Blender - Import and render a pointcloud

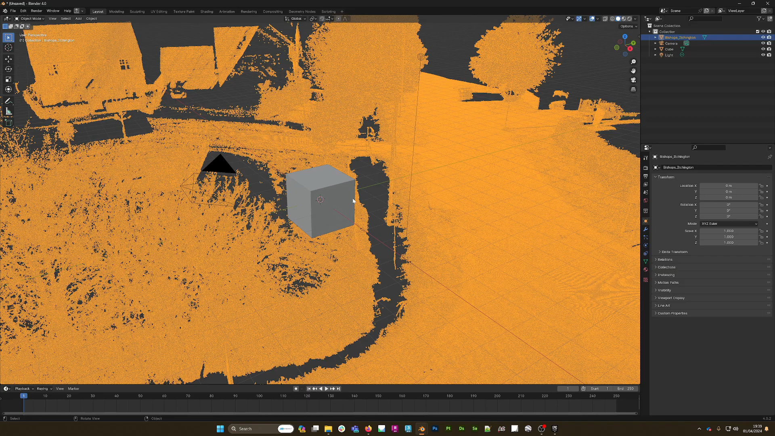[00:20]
cloud in and I'm going to delete my cube
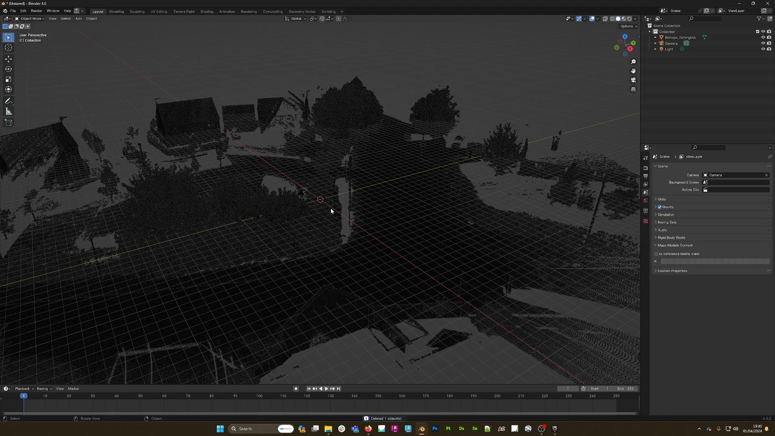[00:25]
and in fact I think what I'll do is I'll just move
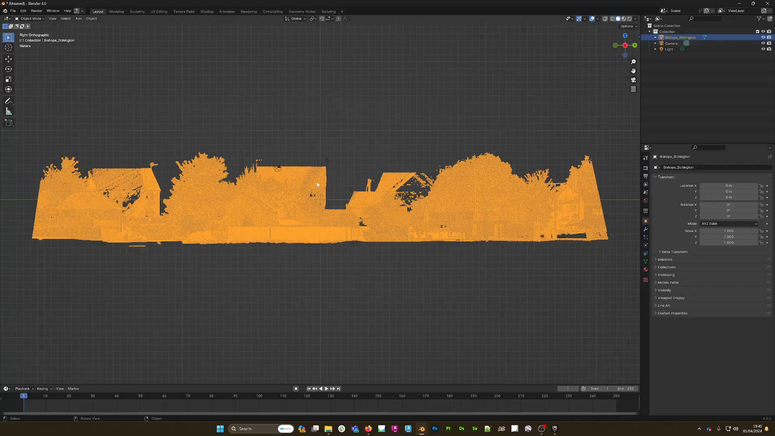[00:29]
this cloud slightly above the
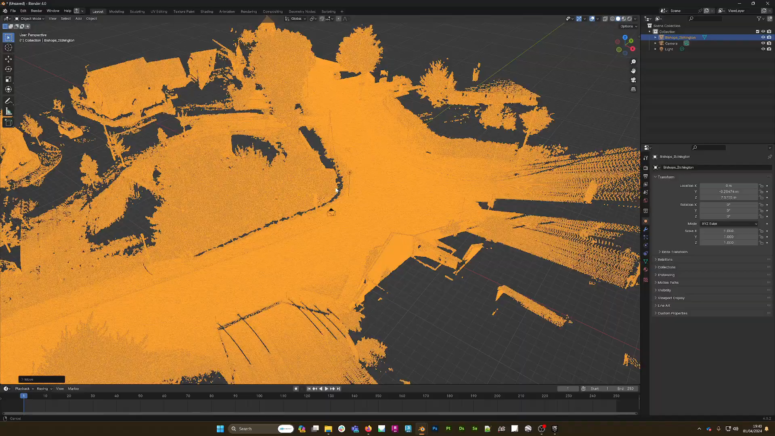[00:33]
grid like that and what I'm going to do here is to make this look a little better I'm going to change the timeline into a shader editor and it create a new shader for my point cloud and I'm simply going to do a shift a and I'm going to search for an attribute which just happens to be at the top of my list like that makes it nice and easy I'm going to connect the color to the base color and then in the name I'm going to call it col for col or color like so
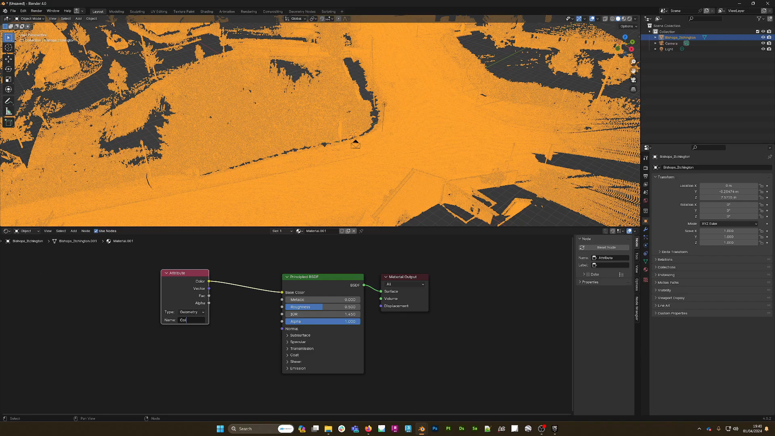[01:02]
and then what I'm going to do is I'm going to change the shader editor into a geometry node editor just going to click on new like that and I'm going to need a couple of nodes here so do a shift a and search for a mesh to points two
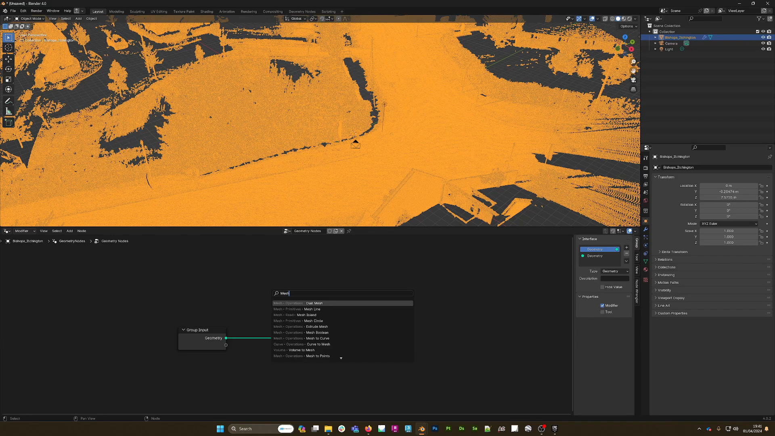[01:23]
points right there and I could drop that right there and immediately you'll see that
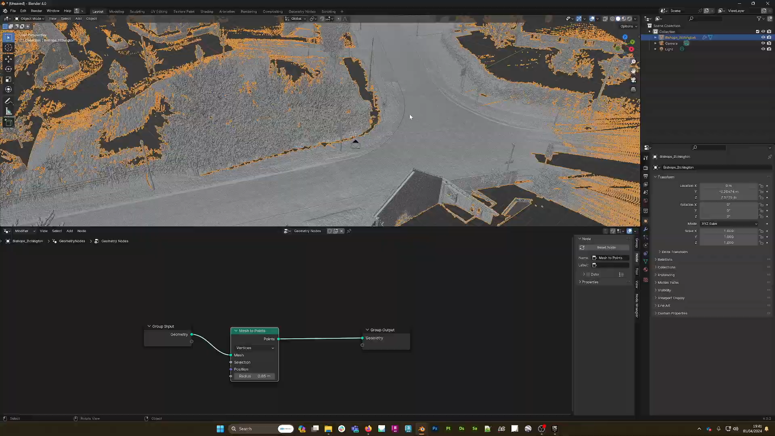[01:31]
now the point cloud is being displayed as these little points
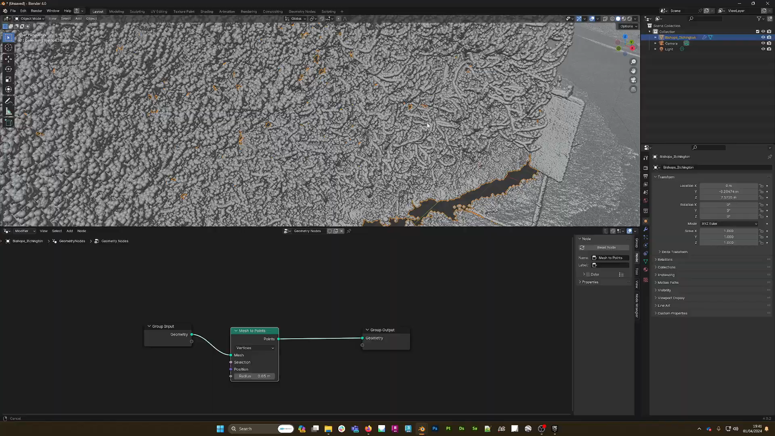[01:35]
and we can affect the size of those points right here so I might just drop this size down a little bit to 0.02 like that make them a little bit smaller at this point I could also set my renderer so press Z on the keyboard you see it's on solid and what I might do is come over to matcap and use the normal matcap like
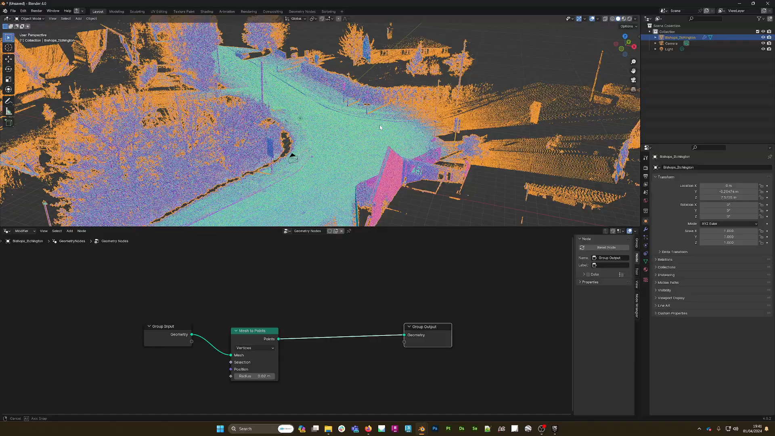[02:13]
that now I'm going to set the set up the cycles renderer so we can render this with cycles but to do that we need another node which is going to be if I do a shift a and search for set material like so and we're just going to drop that there and we need to reference the material that is on our point cloud right so if I go back to the shader editor and it's actually material dot zero zero one so if I just copy that go back to
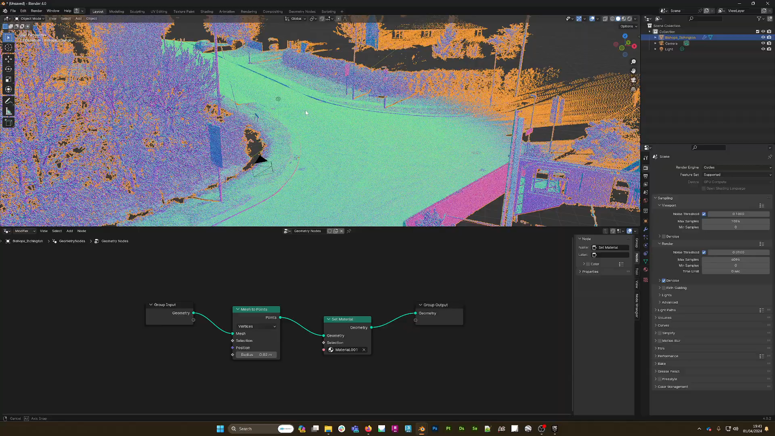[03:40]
final we use the preview settings like that it's going to make a well make sure it's set to preview anyway it's going to make rendering in the viewport a little bit faster
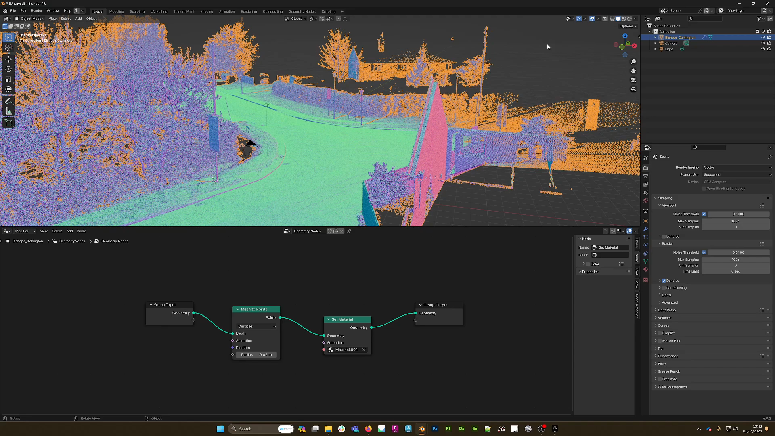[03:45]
and so all I need to do now is press Z on the keyboard and I can pick
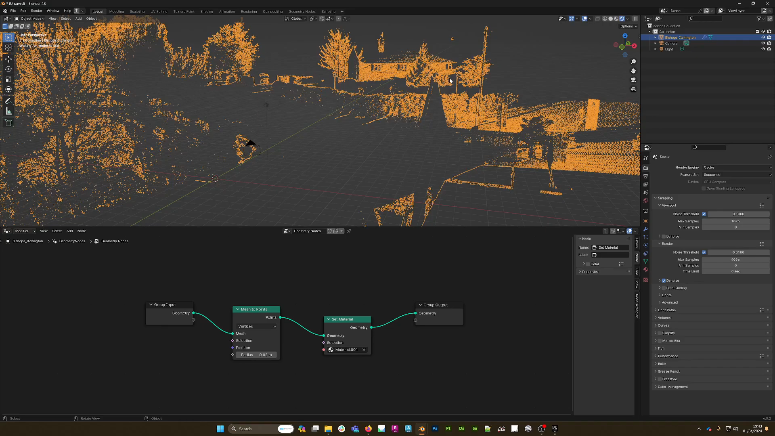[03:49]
rendered like that and it'll start
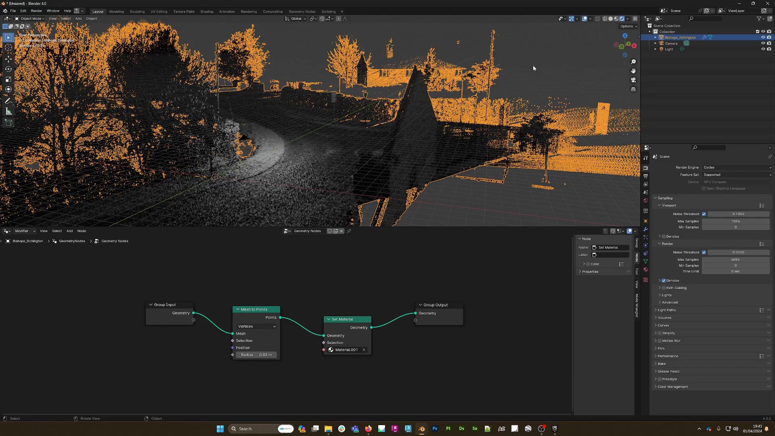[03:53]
to render with the existing light in the scene now I think what we should do here